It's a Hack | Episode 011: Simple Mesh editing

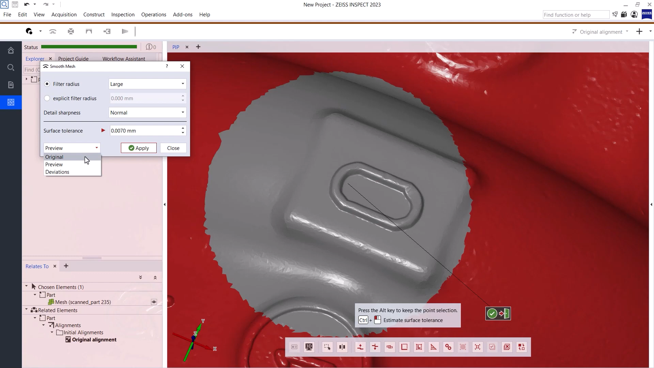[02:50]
Now I play with the filter radius and detail sharpness until I'm happy with the preview. By the way, for most mesh editing functions, you have the option to change the view from a standard preview to showing the deviations between before and after.
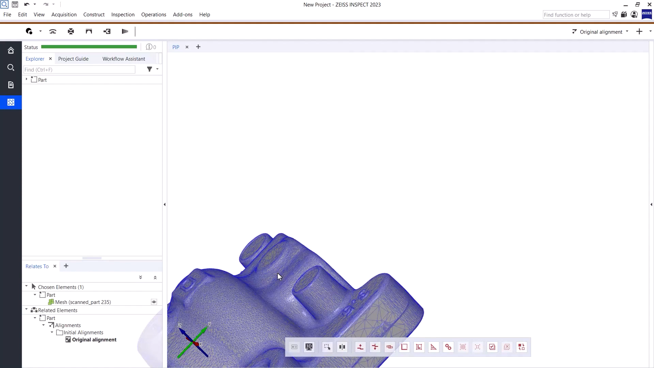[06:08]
You can also fill holes you created yourself.